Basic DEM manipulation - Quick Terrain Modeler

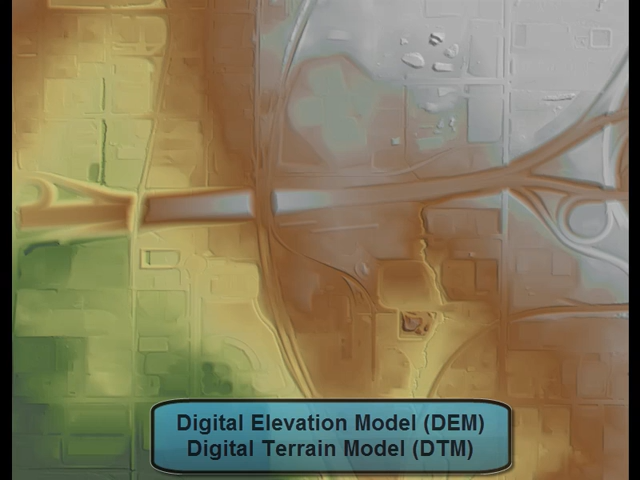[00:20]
generally refers to a representation of the Earth's surface. It excludes above-ground features such as structures and vegetation.
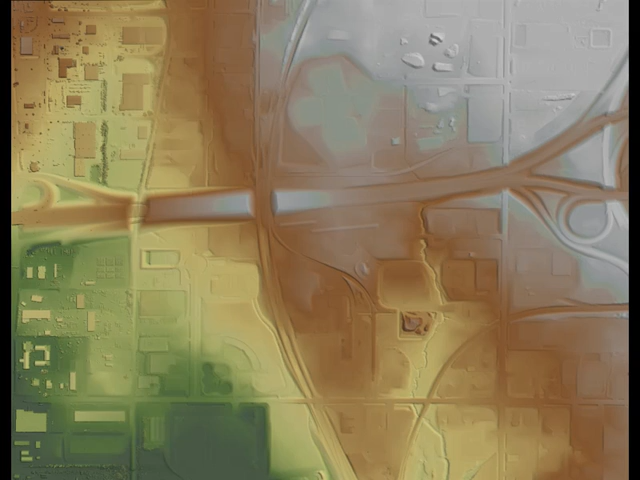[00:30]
On the other hand,
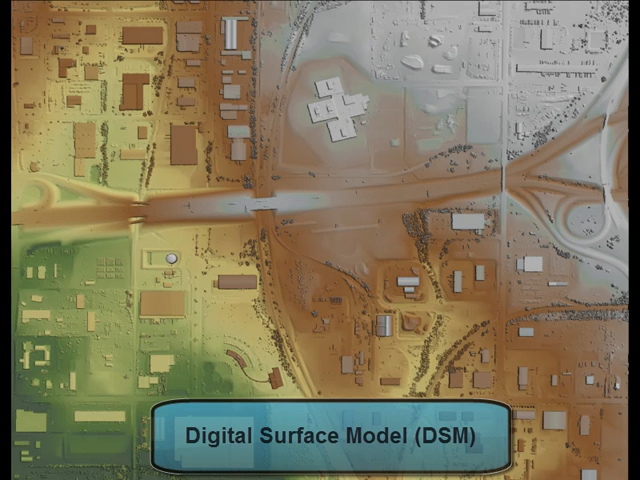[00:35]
a digital surface model includes the Earth's terrain, plus these above-ground features that have been excluded from the digital elevation model.
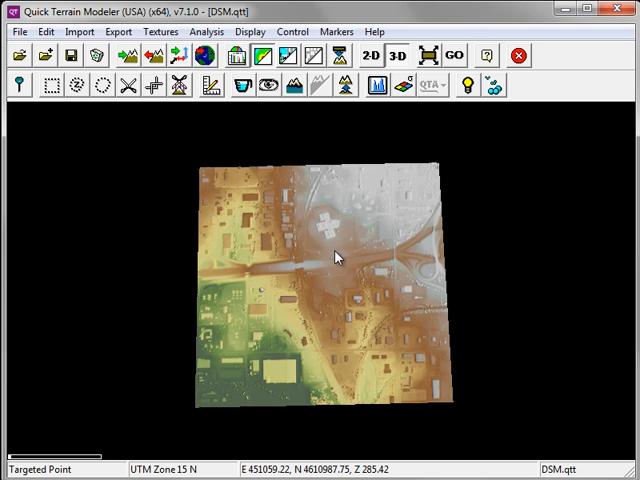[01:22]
You can tilt the model by holding down the left mouse button and sliding it forwards and backwards. You can rotate the model in a similar fashion, holding down the left mouse button and sliding your mouse from left to right.
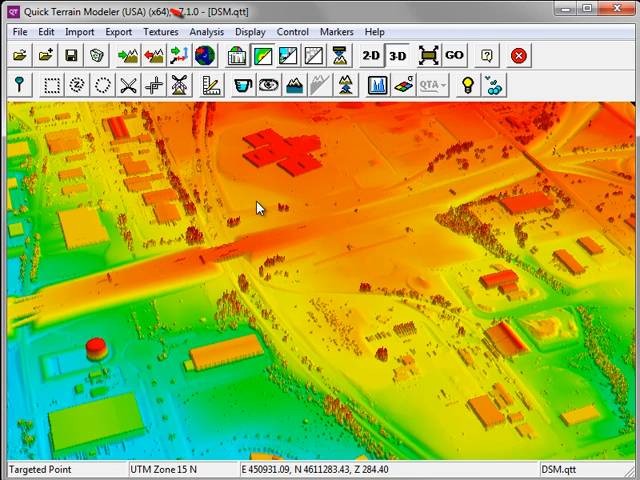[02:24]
You can toggle the height colors on and off at any time by clicking the Toggle Height Coloration button. If your LiDAR data also has intensity values,
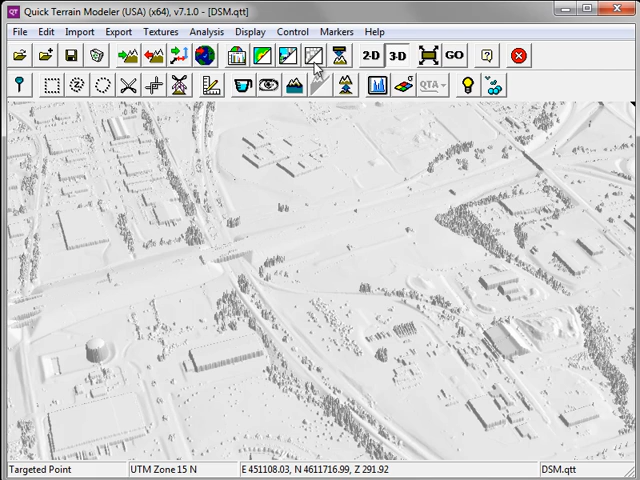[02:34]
use the Toggle Vertex Colors button to display the intensity information. Lighting conditions can be customized by clicking on the Set Lighting button. This will launch the Lighting window. General adjustments can be made using the Ambient and Direct Slider bars. Alternatively, the lighting conditions can be set for a specific day and time.
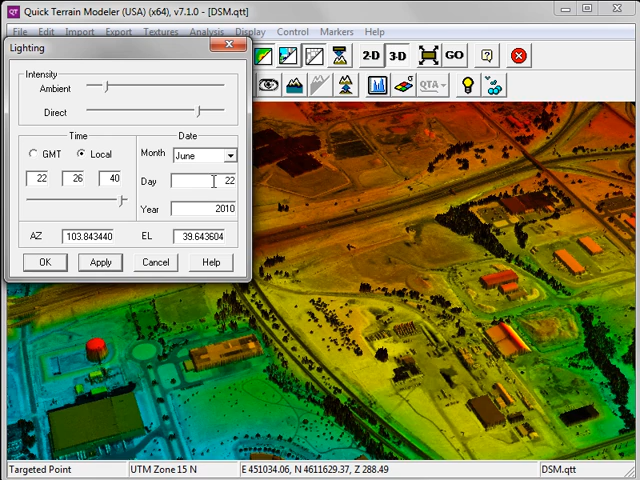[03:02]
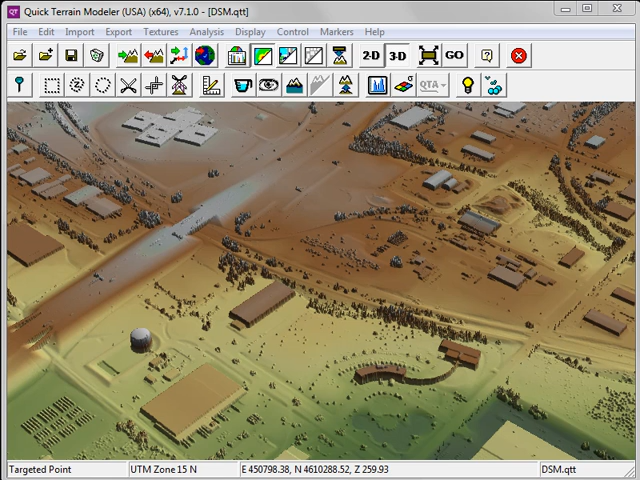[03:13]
To assist with orientation, you can show the axes.